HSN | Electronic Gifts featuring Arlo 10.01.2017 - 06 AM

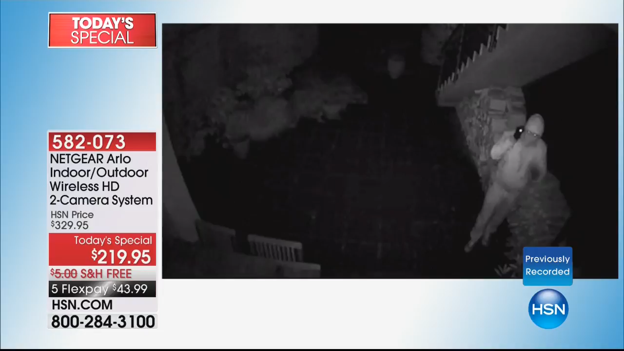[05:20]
No monitoring fees. And there are no fees for all of the videos. The videos that you're seeing right here are real people. And they are real videos that were sent into Arlo.
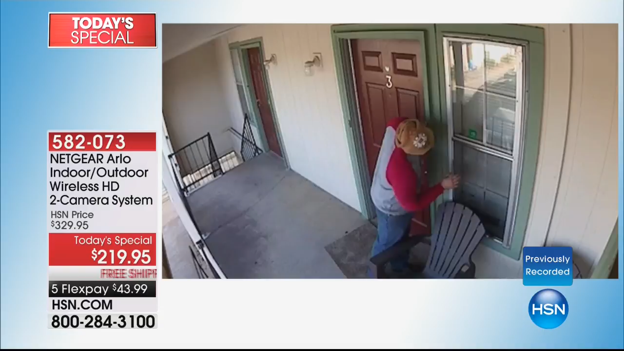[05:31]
All of these guys that you're seeing right here were caught. This guy right here was a maintenance guy that's coming to the house right there when the people are gone. These three guys are up to no good. All of them were caught.
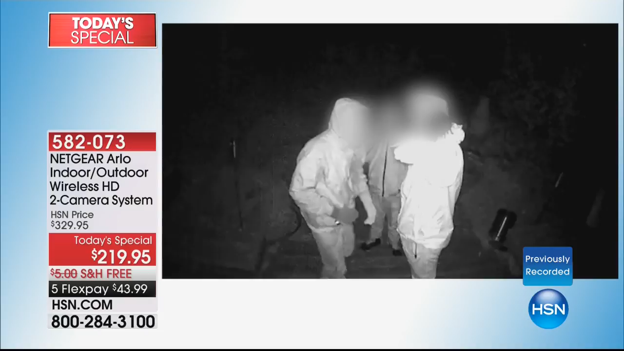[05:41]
Every single one of them. You see these videos. They start circulating on the news. They start circulating on Facebook. And you get all of those sent right to your phone at no additional fees.
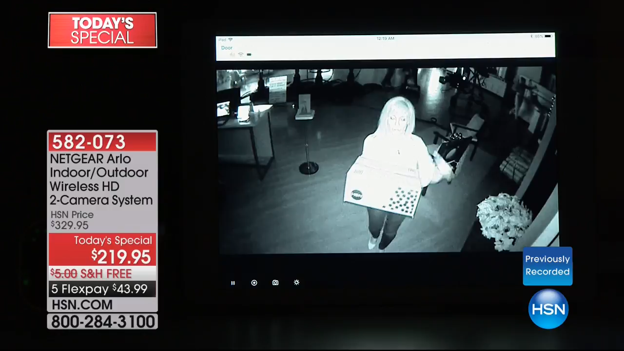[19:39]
I don't know. I can see the HSN logo. It's pitch black in here. Okay, so this is the infrared night vision, which is incredible. This is the camera that was designed for the U.S. military to see inside the dark caves, pitch black caves. So right now you're looking at it. It also detects motion even at night. So if it's pitch black, you may not be able to see the person, but Arlo starts recording and then it sends that recording right to your phone.
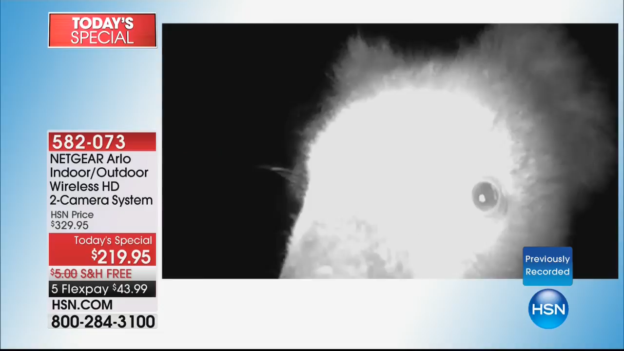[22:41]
Can you believe it? It wouldn't blow over.
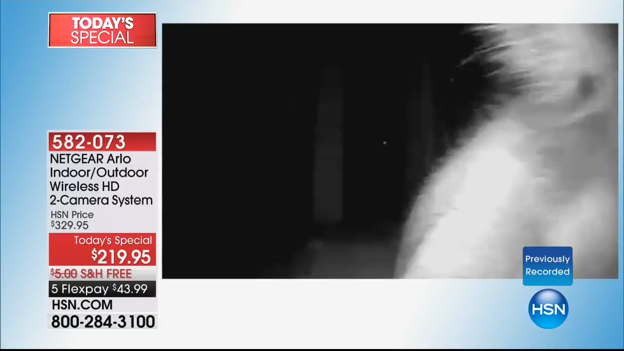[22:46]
This is Arlo, Australia, our friends in Australia. Oh, no. School bus.
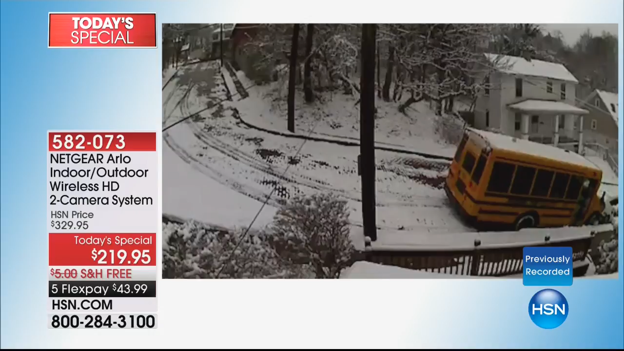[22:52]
Okay. Arlo captured all of these. This, the horses got out of the barn and they're playing in the middle of the night.
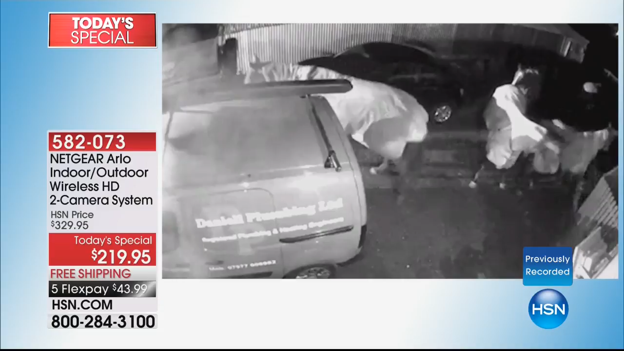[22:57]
By the way, the black and white, the black and white is the night vision.
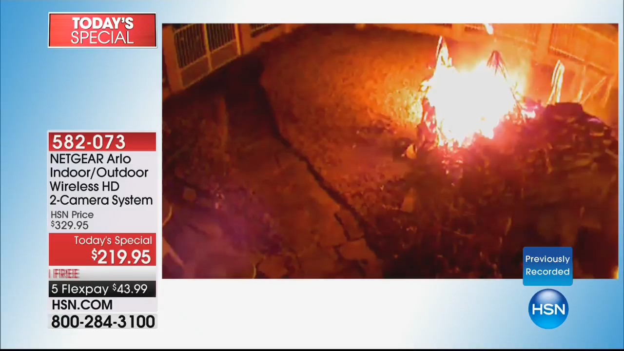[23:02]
So when you see that, what about if you're away and a fire starts? This is a bear, you know, they get into trash.
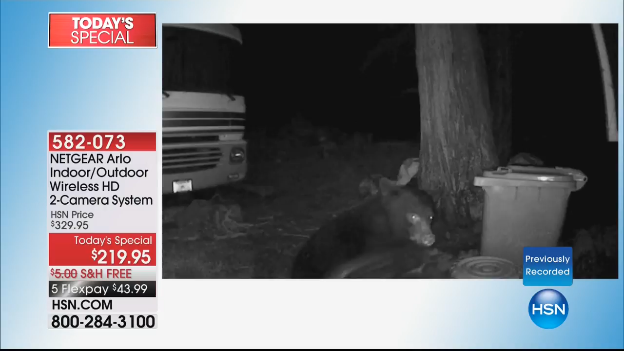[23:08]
They knock over. There he is. More animals. They had so many cute little animals on the videos.
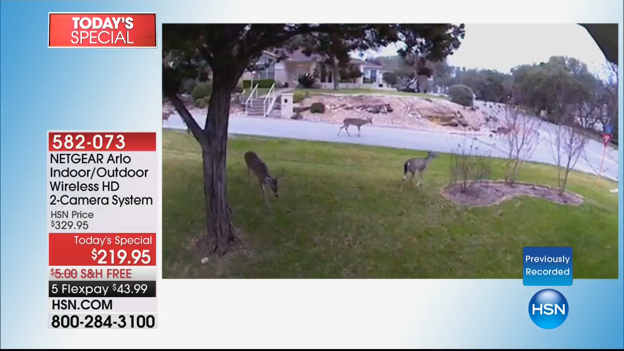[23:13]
This, more animals that are crawling around there.
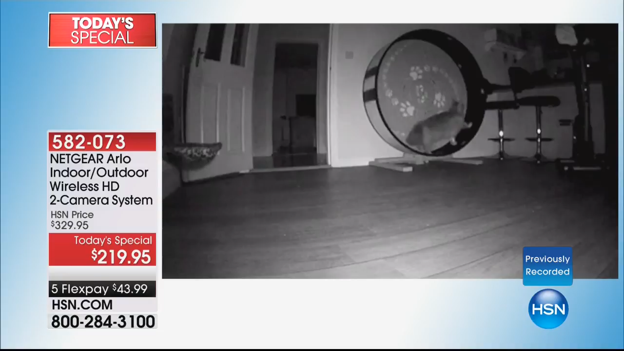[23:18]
This little kitty goes to town, decides to exercise. And again, the black and white is what you're seeing, the infrared night vision.